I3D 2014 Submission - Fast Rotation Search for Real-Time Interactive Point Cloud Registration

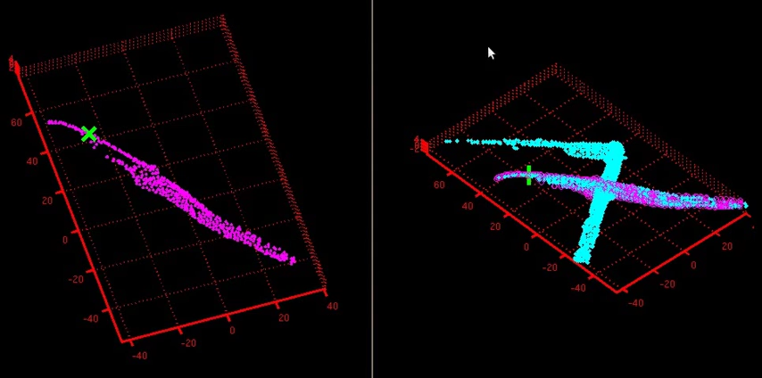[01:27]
In relatively harder cases, such as this pair, the real-time visual feedback provided by our system greatly helps us simplify the search.
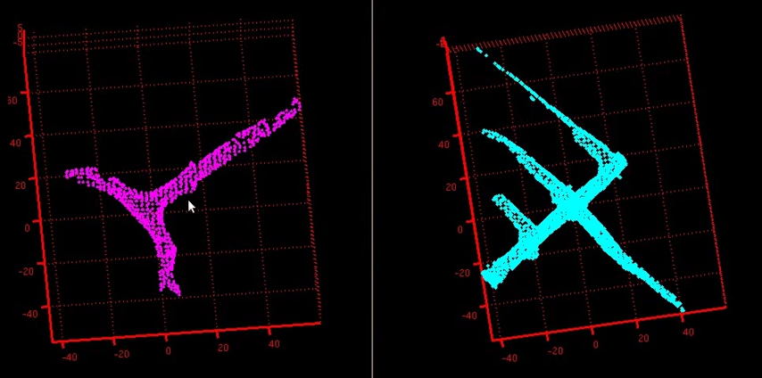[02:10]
Using our system, multiple high-resolution point clouds can be aligned in mere minutes.
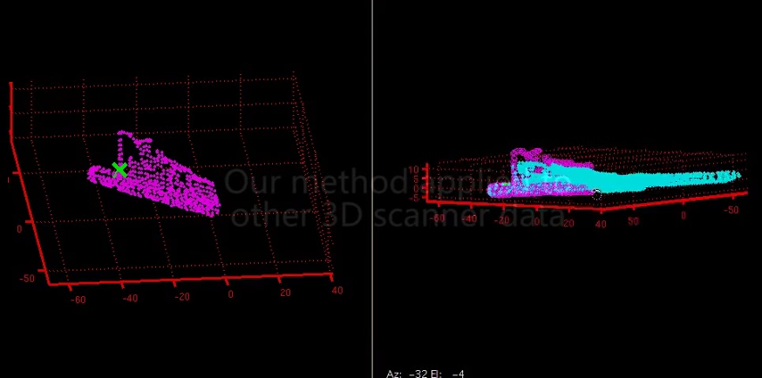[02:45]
While our system is designed for use with LiDAR scans of mines, our method works for any level data set.
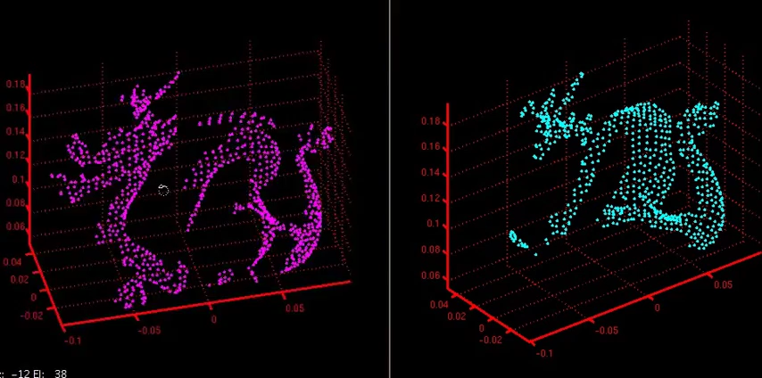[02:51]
This makes our approach useful for interactive stitching of other types of 3D scanner data. Here we show the alignment of the Stanford Dragon model.
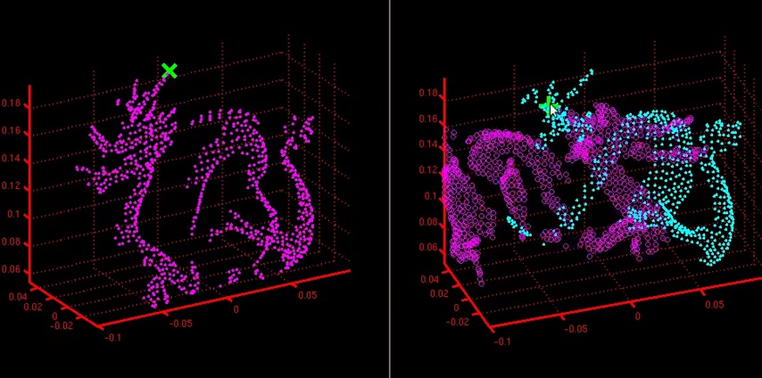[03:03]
As with the mining data, the advantage of our approach is its ability to give instant visual feedback of the alignment to the user.